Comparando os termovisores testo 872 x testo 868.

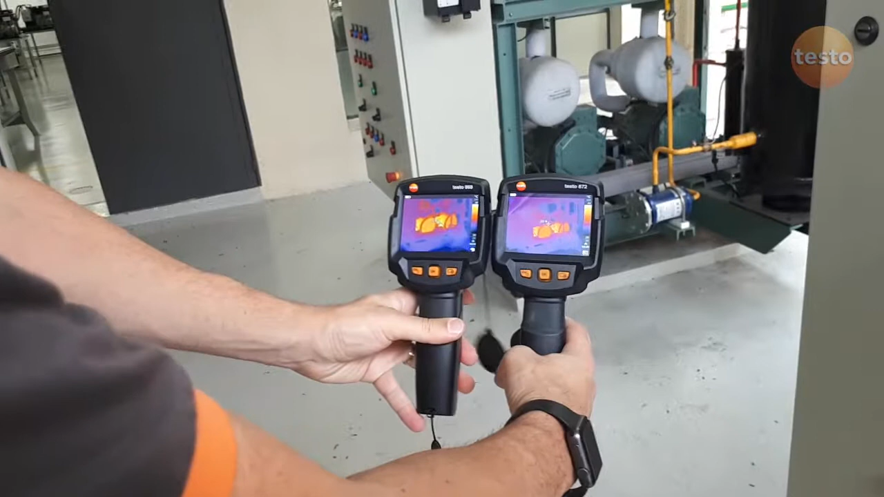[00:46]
O que nós temos aqui de diferença nos detalhes?
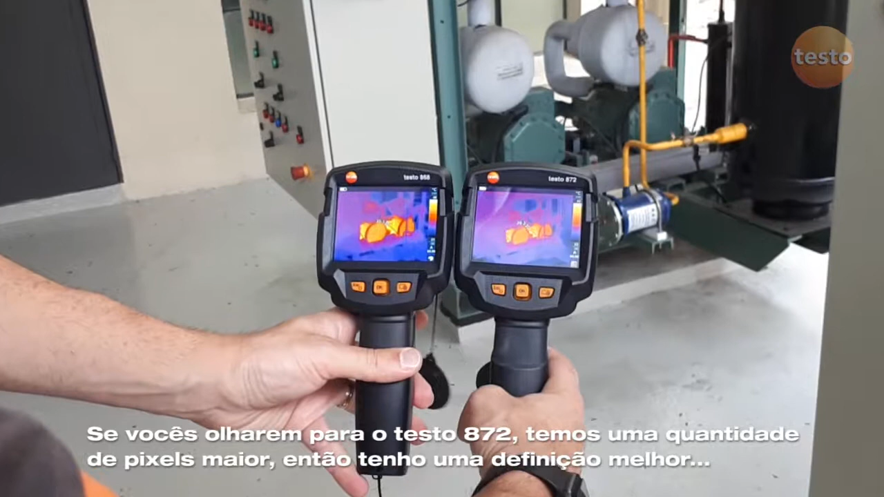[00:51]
Se vocês olharem para o 872, eu tenho uma quantidade de pixels maior. Então eu tenho uma definição melhor. E no 868 você veja que eu tenho um pouquinho mais de borrão.
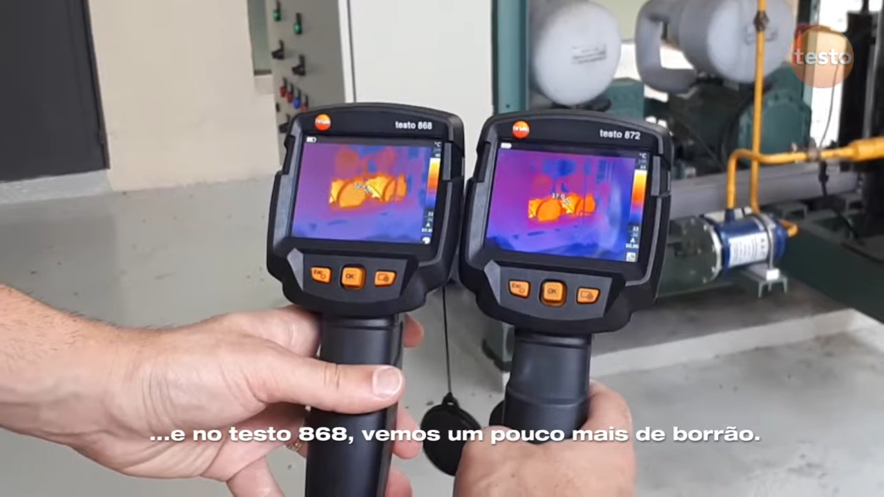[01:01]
Embora o motor ele apareça um pouco maior no 868, mas é uma questão justamente da lente.
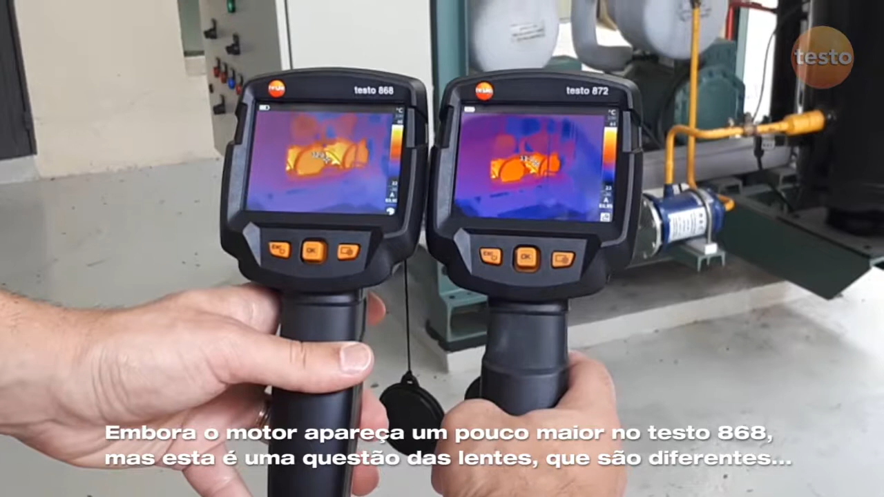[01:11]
que são lentes diferentes, né? Cada termovisor aqui usa uma angulação de lente específica. Então por isso que dá a impressão que o 872 ele está um pouco mais longe, né?
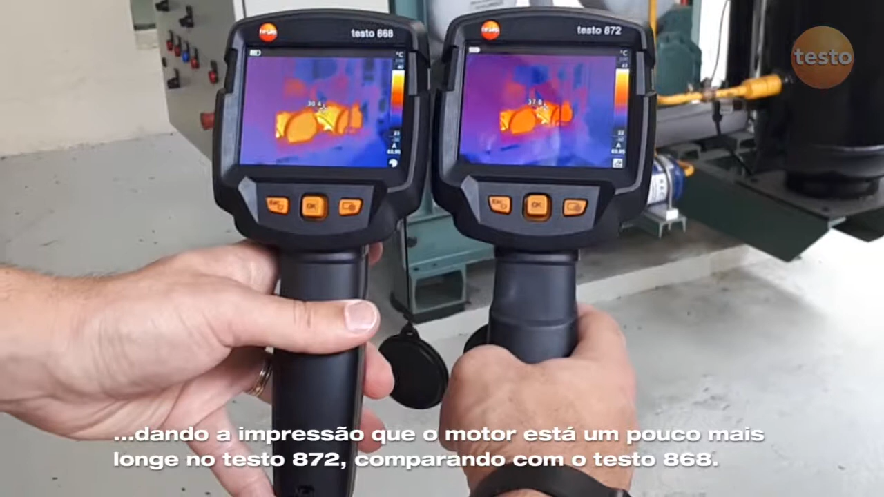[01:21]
O motor está um pouco mais longe no 872 se você comparar com o 868. Mas o importante mesmo aqui é justamente vocês verem a questão dos detalhes, né?
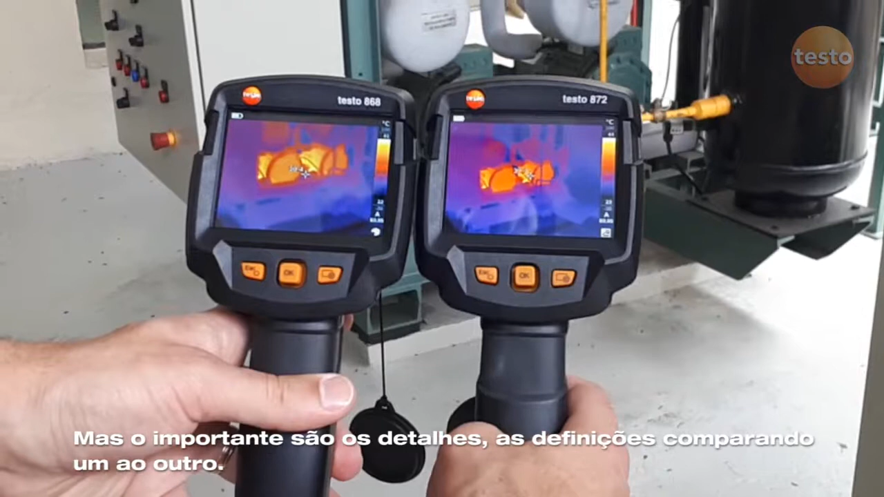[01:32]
As definições, né? Com relação a uma ou outra.
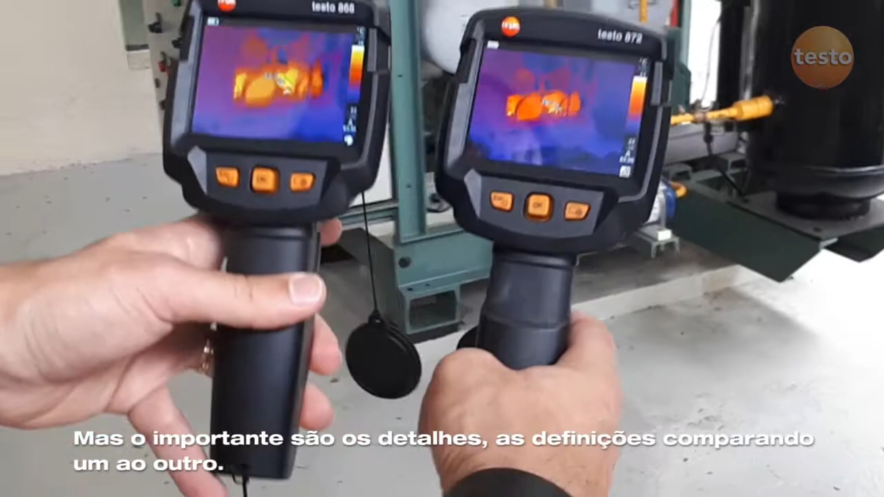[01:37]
Obviamente, o que me interfere muito é justamente na questão de distância.